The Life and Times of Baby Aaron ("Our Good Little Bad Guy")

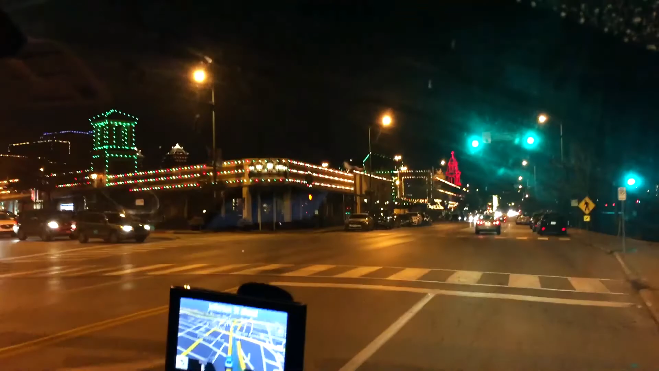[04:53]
Guys, we're here at the plaza. Happy New Year. Happy New Year. Wow. Happy New Year, guys. So pretty here. Look at all the lights.
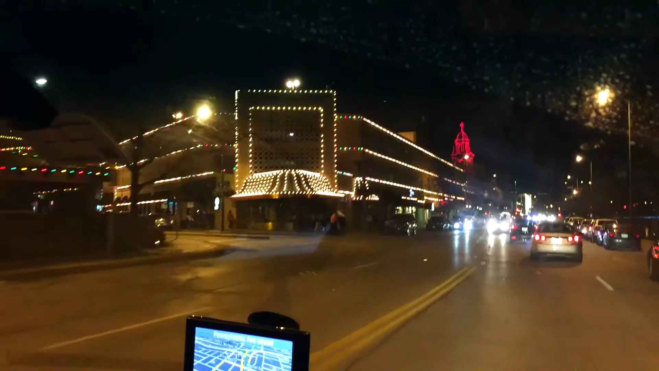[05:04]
Oh, and look, here comes the carriage.
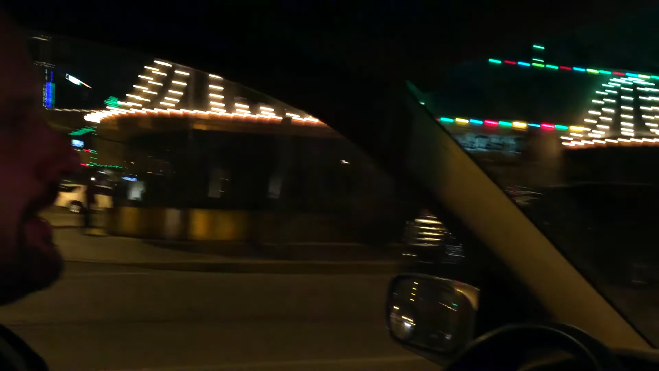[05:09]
Look, and it's covered with lights. Do you see the horse? Yeah.
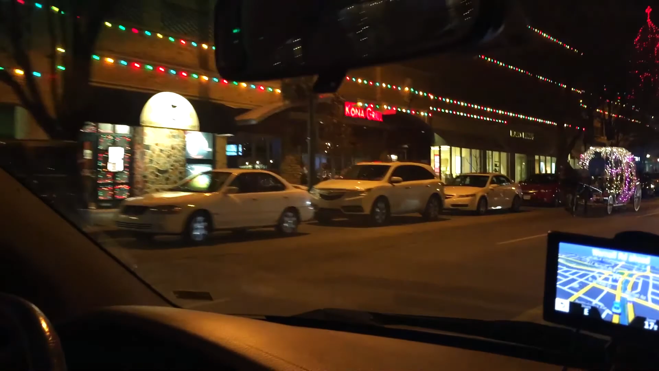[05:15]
The carriages are here all year long.